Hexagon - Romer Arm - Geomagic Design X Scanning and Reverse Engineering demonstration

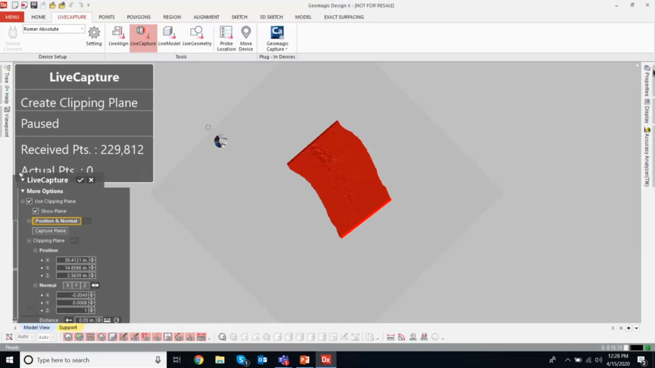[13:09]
and I'm, again, depending on how you have everything set up in RDS, it should be set so that you press the trigger to start collecting,
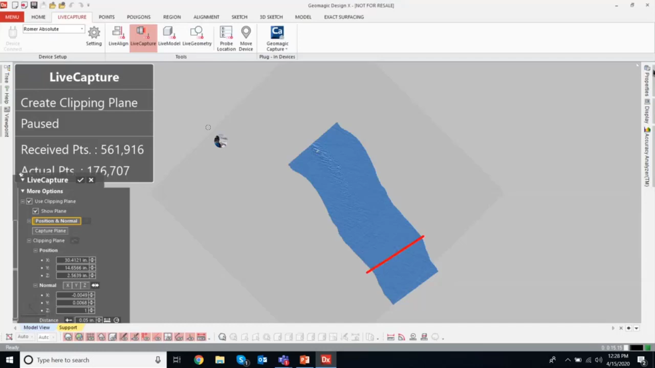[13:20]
press it again to stop collecting. You don't have to hold it down unless you specify that in RDS, and then right-click or click one of the side buttons to accept,